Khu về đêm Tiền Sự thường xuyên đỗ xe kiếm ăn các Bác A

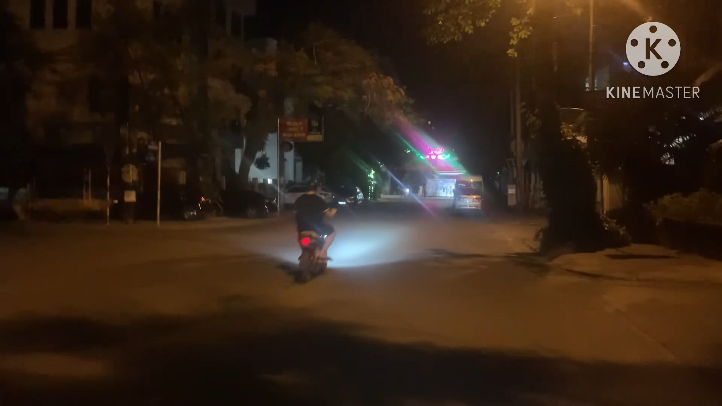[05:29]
Ở gần đến xe nhà tiên sự, gần đến chỗ đỗ đỗ của tiên sự rồi.
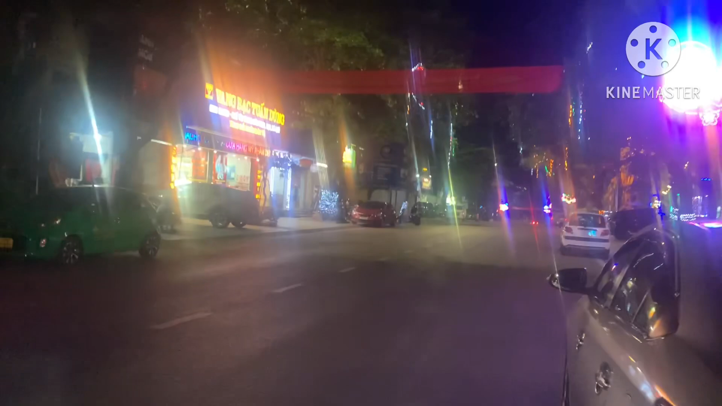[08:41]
Đây nhá các bác nhá. Hôm nay là tất cả anh em là đứng dừng hình hết ở khu vực này. Lại thêm xuất hiện một em nhỏ nhỏ cũng là màu. Màu rù. Ở góc bên này.